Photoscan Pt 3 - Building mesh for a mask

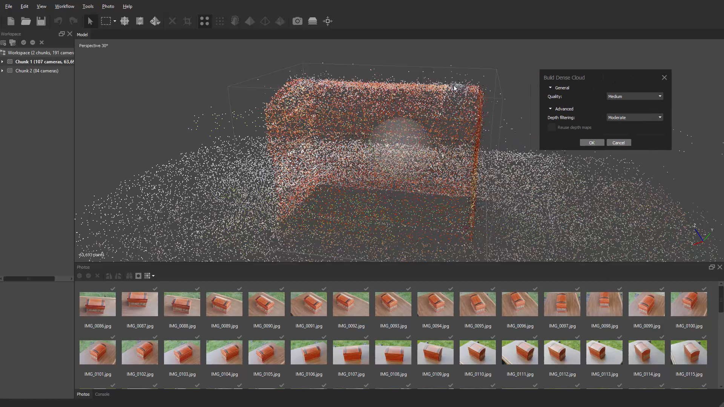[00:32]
We're going to depth filtering. We want to make sure that is set to moderate. And again, this is again, we're just building the masks this time around to help merge the two chunks together and then hit OK. And again, this will take a little bit of time.
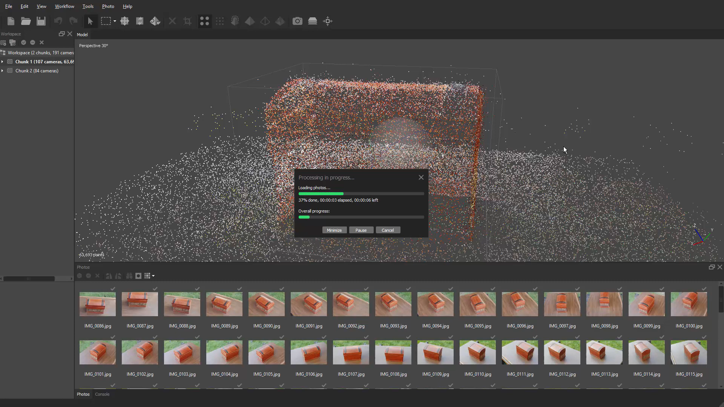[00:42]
So I'm going to pause the video and I'll show you the results of our dense cloud.
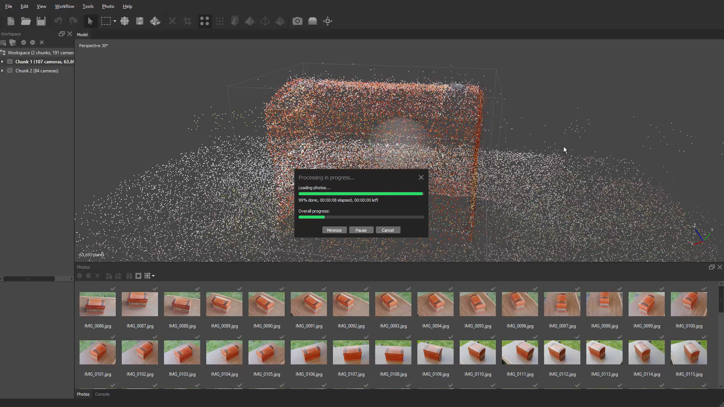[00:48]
All right, we're back. And again, that does take a little bit of time there. And now if we come up to the top here, we saw and currently are on the point cloud.
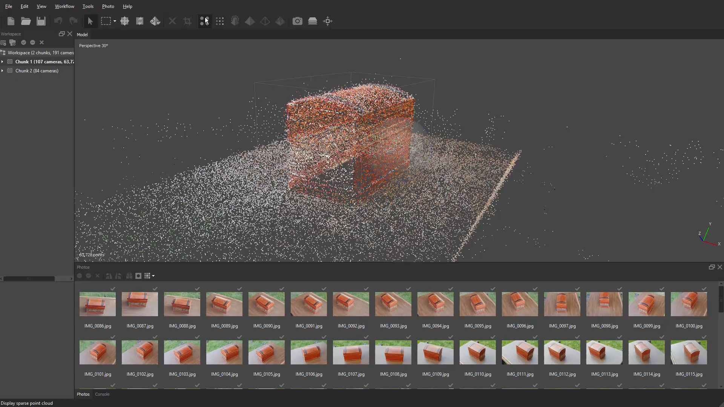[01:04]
And now we're going to go to the dense cloud.
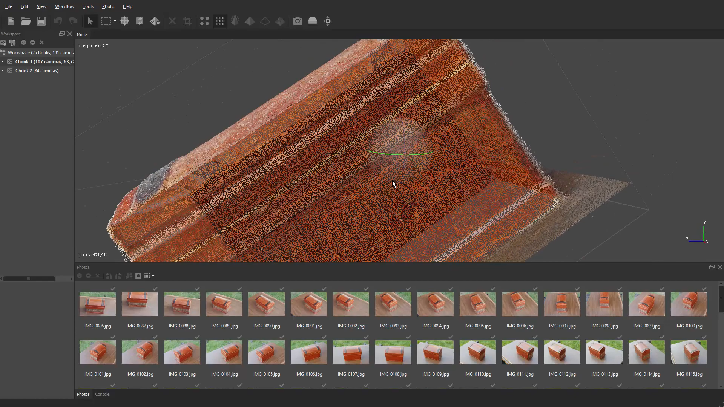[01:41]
Again, if you had points kind of shooting off, you'd probably want to clean that up the best you can.
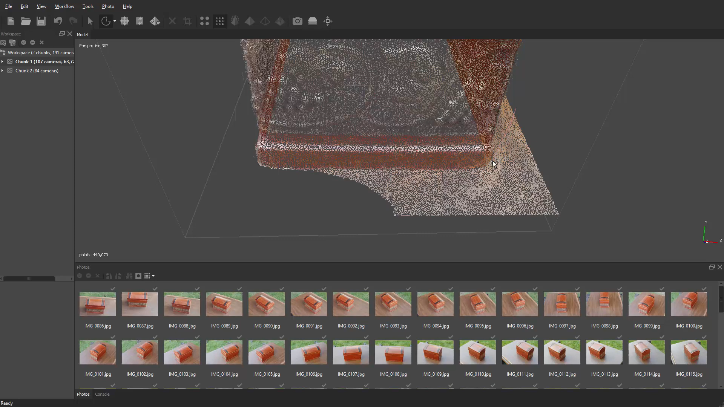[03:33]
Kind of trace around it. Do this section. Delete. And then come over here. Kind of trace around it. It's kind of hard to see. And then just do the best you can. I'm going to come through here. And there we go.